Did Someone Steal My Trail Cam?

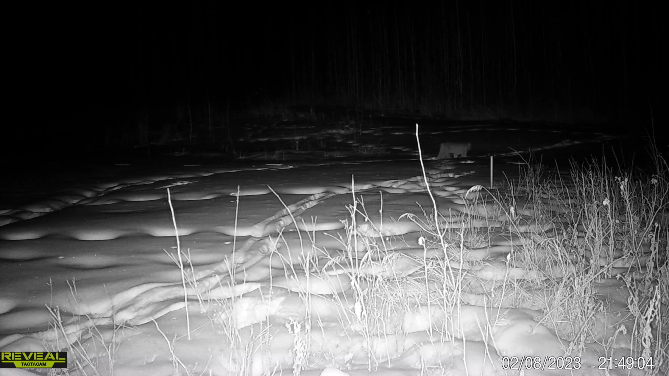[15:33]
So it's probably a scent thing and a tracking thing. So it walks with where the other, like, I think it was a coyote track there. It walks where they walked for stalking and stuff, I'm assuming.